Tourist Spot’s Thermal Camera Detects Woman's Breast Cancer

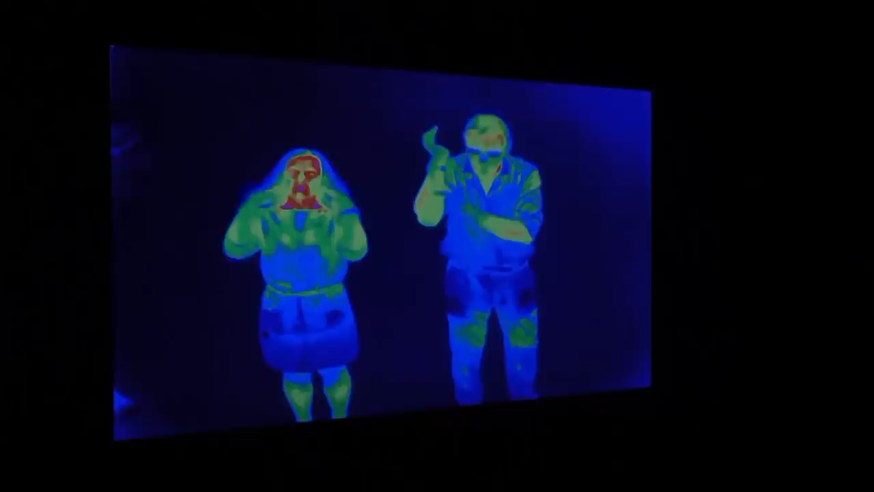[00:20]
One of them is the Thermal Camera, which was installed in 2009. It lets guests see hot spots in their body. When a guest who was visiting from England stepped in front of the camera, one spot caught her eye.
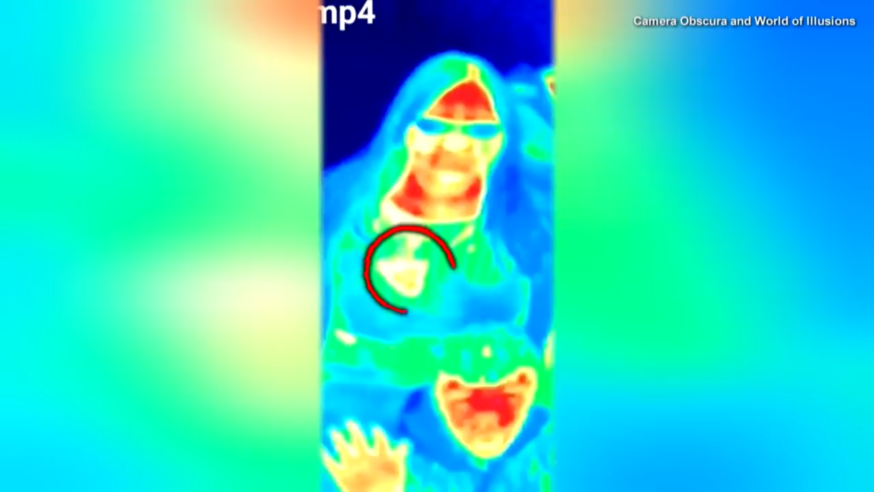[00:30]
She noticed she had a red patch on her left breast, and she was concerned about it. She took a picture.